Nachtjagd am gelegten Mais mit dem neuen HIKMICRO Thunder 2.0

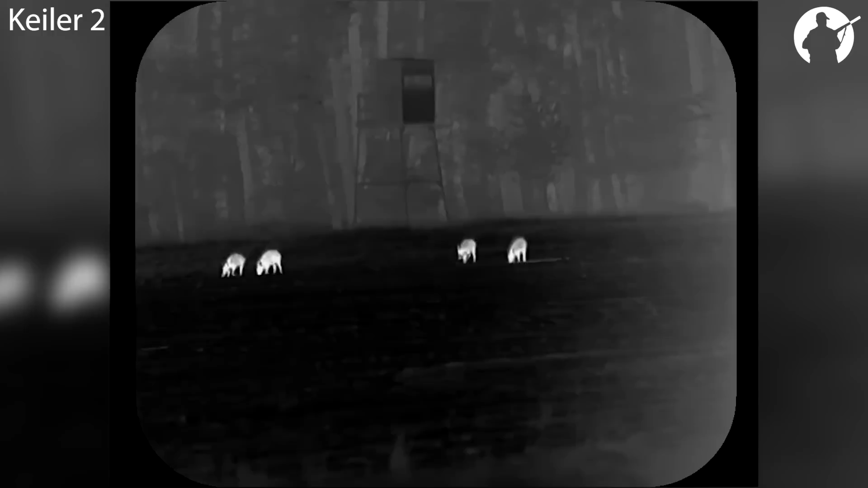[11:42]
Zwei wieder auf dem Maisacker. Dann waren alle vier draußen. Dann wieder nur zwei. Es war ein totales Hin und Her. Man konnte aber gut erkennen, dass zwei sehr konzentriert hier am Buddeln und am Mais suchen waren.
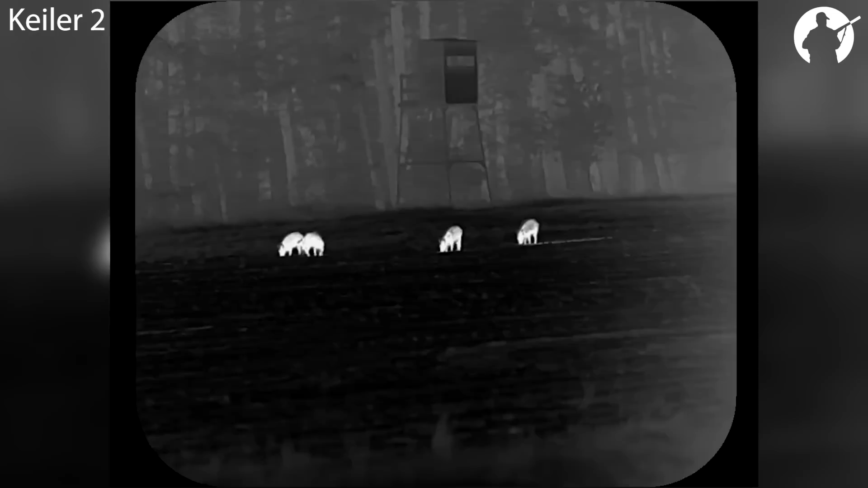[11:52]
Und die waren beide männlich. Einer war ein bisschen größer, einer war ein bisschen kleiner. Ich habe mir das eine ganze Weile angeguckt, bin immer Stück für Stück näher. Wir haben fast Vollmond.
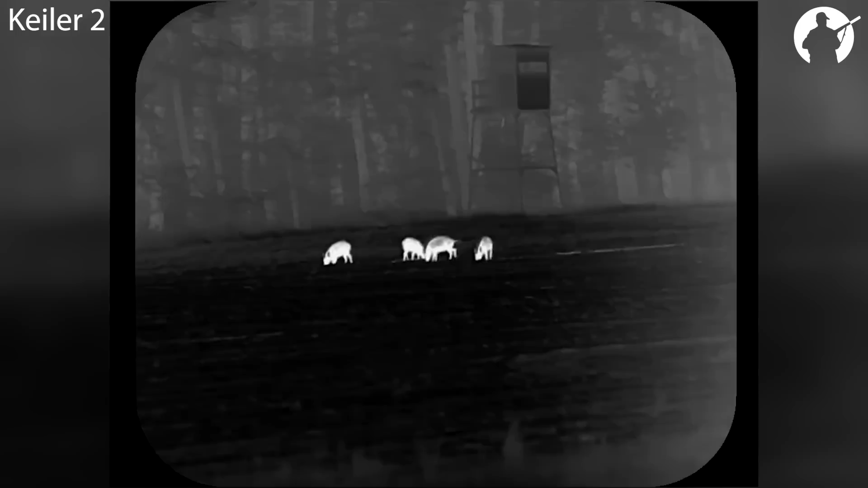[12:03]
In drei Tagen ist Vollmond. Dadurch ist es auf dem Acker relativ hell. Das ist natürlich ein Problem, weil die Sauen sind auch nicht blöd.
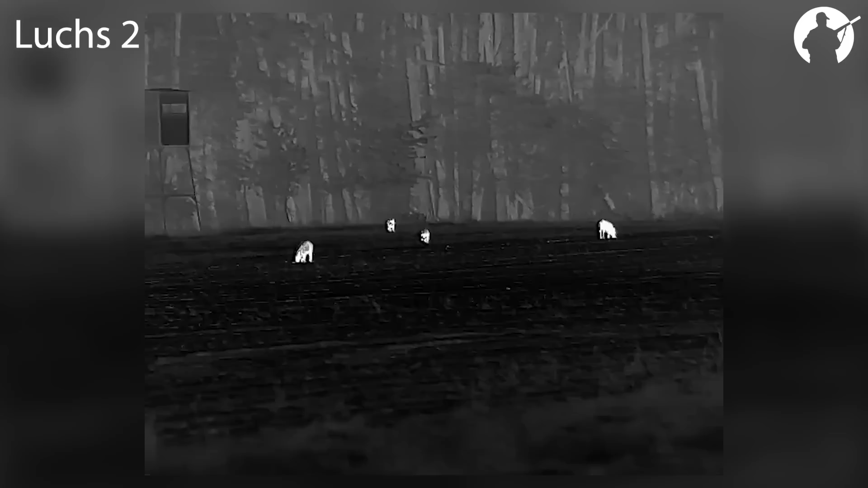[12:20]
Sind zum Glück aber schnell wieder rausgekommen und am Ende konnte ich den Schuss so auf gute 80, 90 Meter antragen.
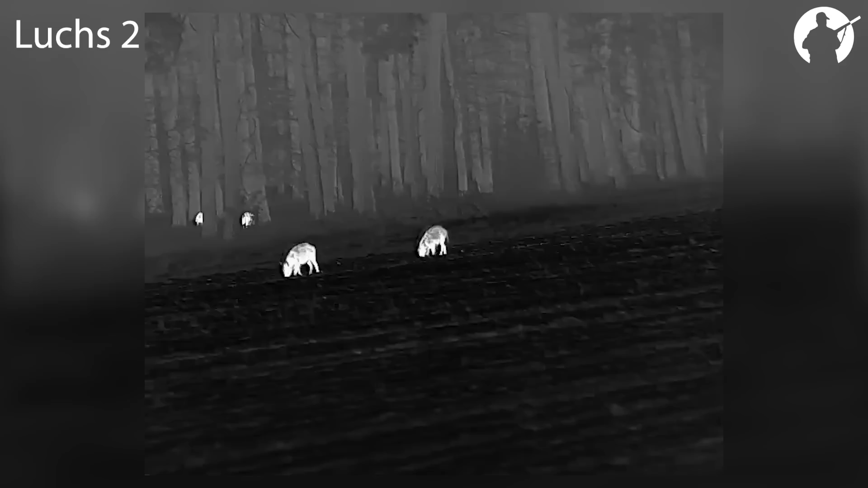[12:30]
Der Frischling hat gut gezeichnet, ist ab in den Bestand vielleicht noch so 40, 50 Meter gelaufen.
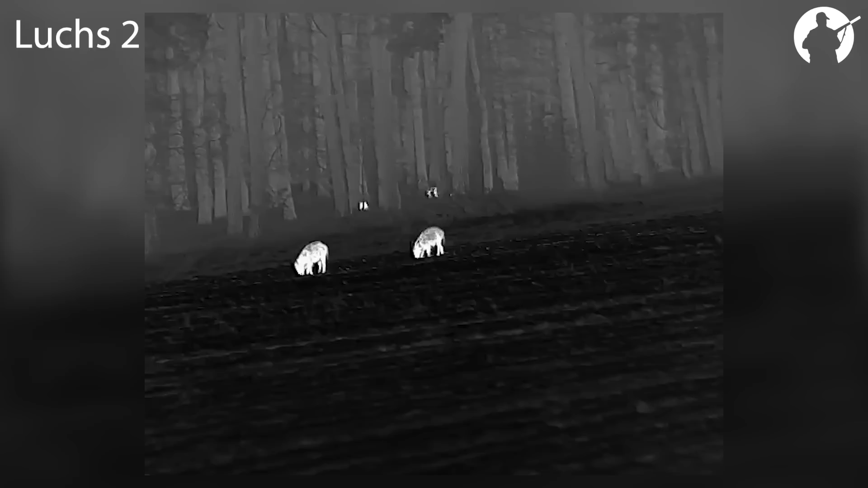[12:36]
Da habe ich ihn noch mal kurz im Wärmebild gesehen und dann war er weg.
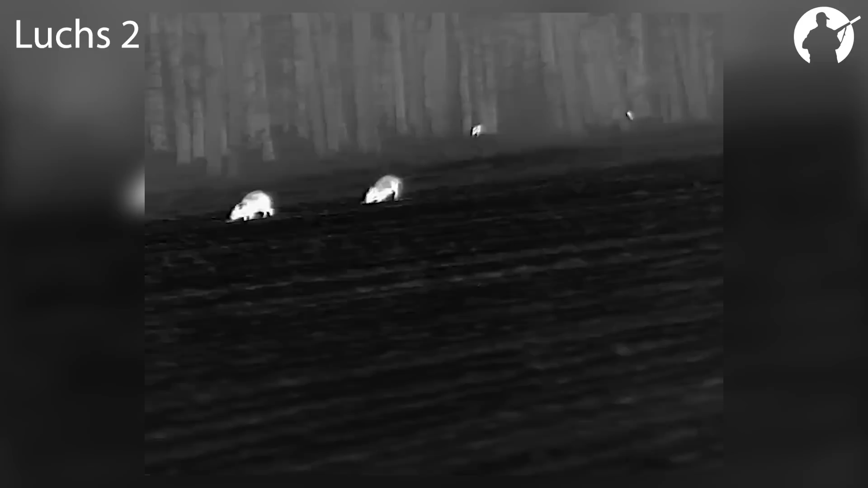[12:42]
Da hat man natürlich immer ein ungutes Gefühl, weil er eben nicht im Schuss lag. Aber ich war mir sicher, gut abgekommen zu sein.
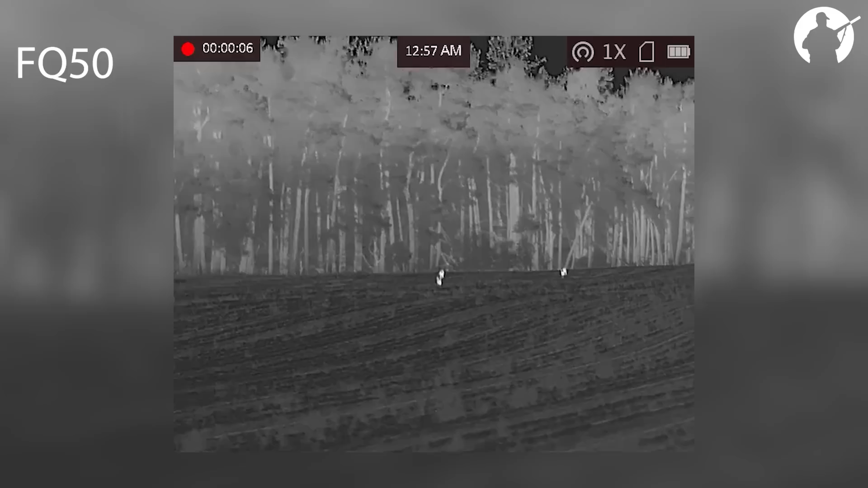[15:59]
Vielleicht sind es sogar die drei verbliebenen Überläufer vom Vorabend.
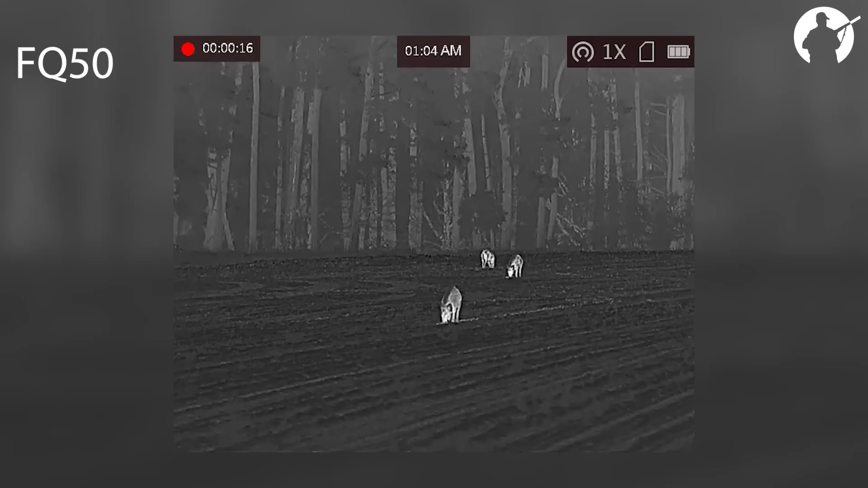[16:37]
Vorsichtig, Schritt für Schritt geht es näher heran.
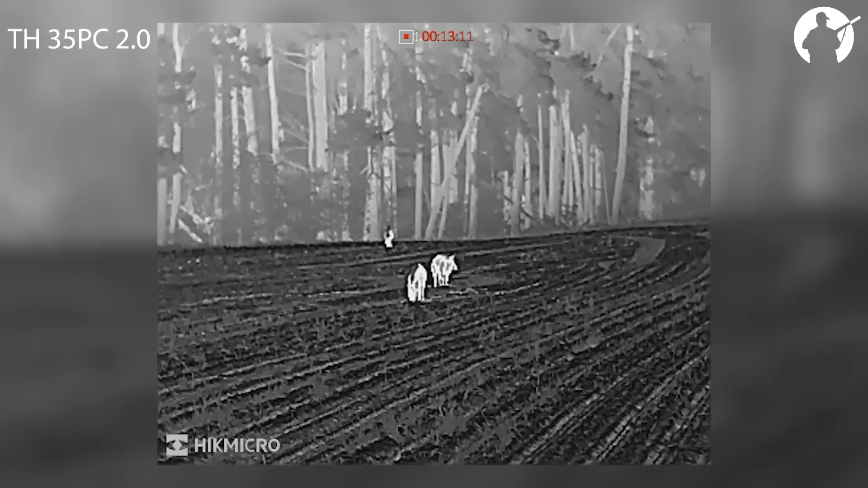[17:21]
Die drei Überläufer sind hier munter am Buddeln und folgen einfach dem gelegten Mais.
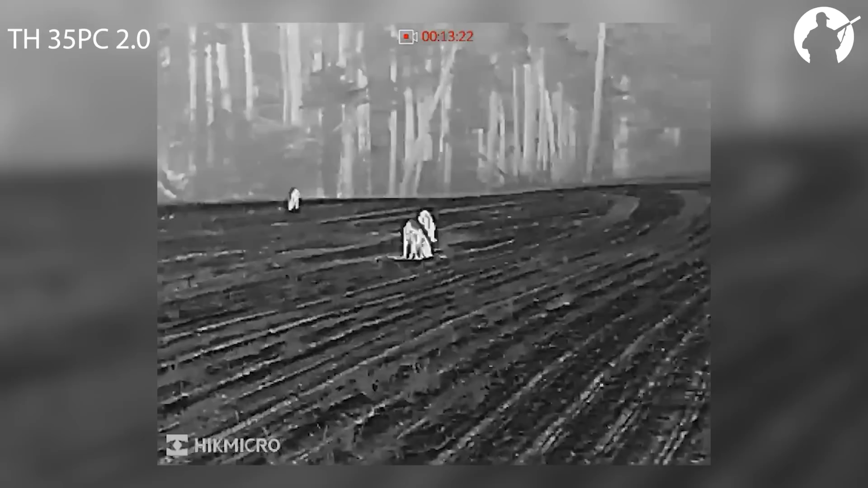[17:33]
Das heißt, sie kommen entweder auf uns zu oder ziehen von uns weg, was es nicht wirklich einfacher macht.
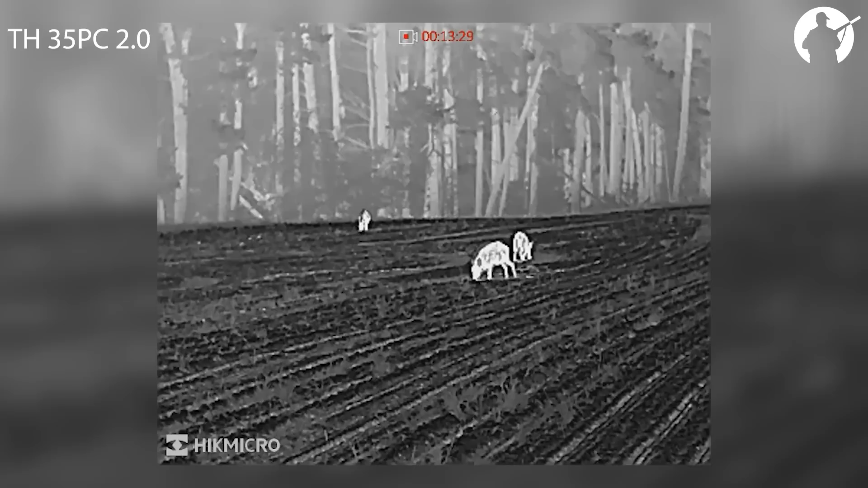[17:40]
Es ist aber so, dass wir aufgrund des Windes keine große Wahl haben, uns anders zu nähern und einfach der Waldlinie entlang gefolgt sind. Doch wir sollten unsere Chancen bekommen.
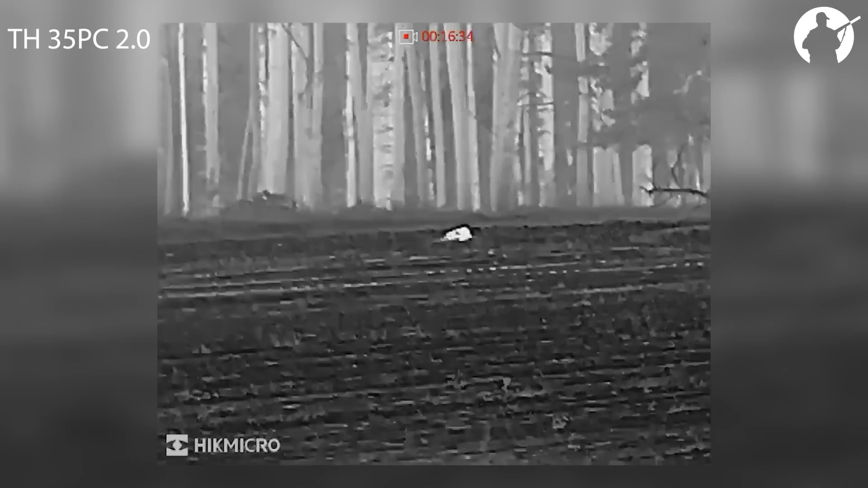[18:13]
Beide Sauen liegen im Schuss und wir sind froh, dass es so gut geklappt hat.